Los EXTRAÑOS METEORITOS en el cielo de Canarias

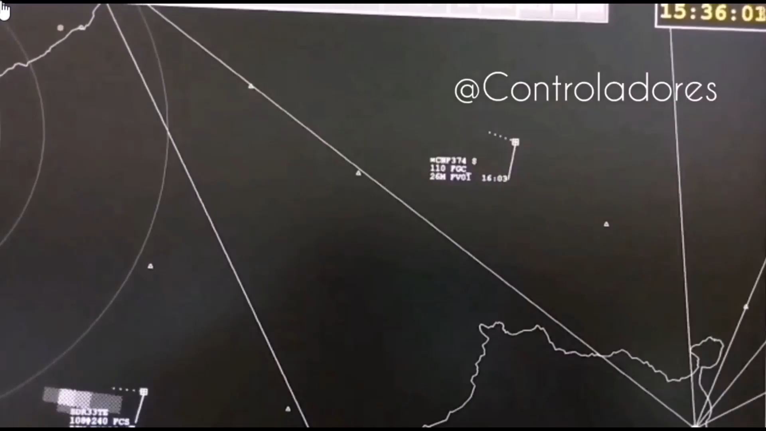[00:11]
Lo que aparentemente ha sido un meteorito ha disparado todas las alarmas en la
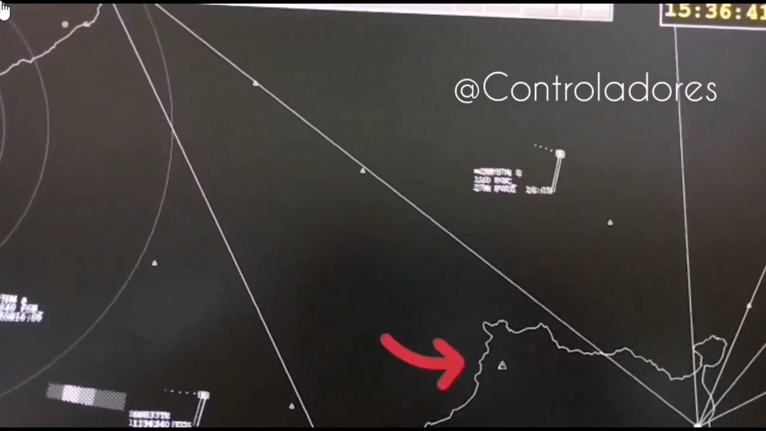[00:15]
isla española de Gran Canaria en la tarde de este miércoles.
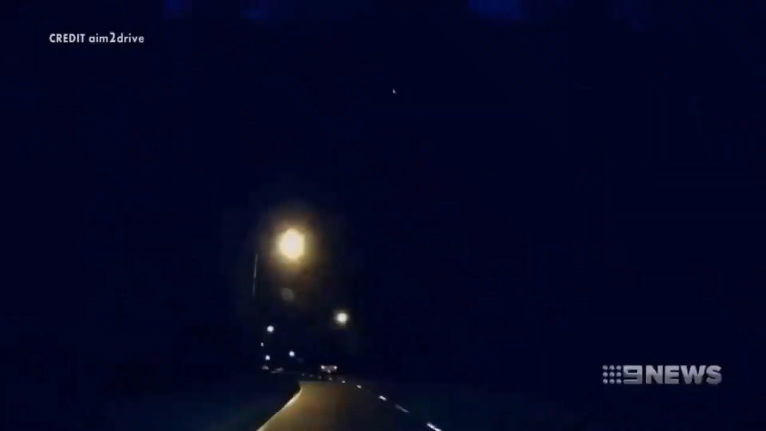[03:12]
Lo que vemos en la realidad son luces en el cielo que duran unos cuantos segundos y luego desaparecen.
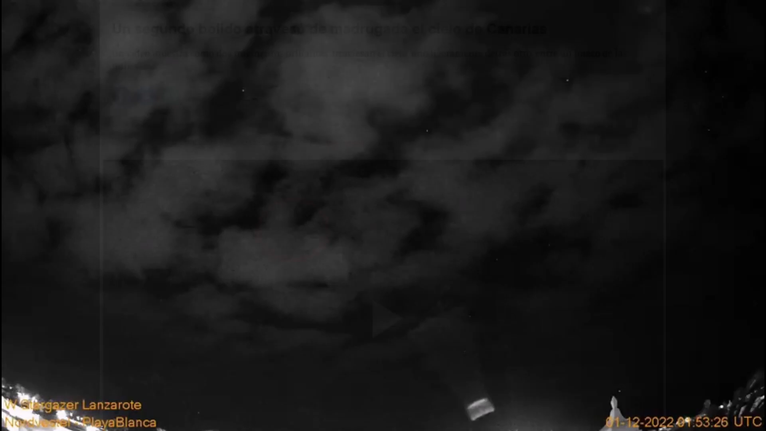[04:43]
Un doble meteorito que fue captado a la 1.53 de la madrugada desde la localidad de Playa Blanca en Lanzarote.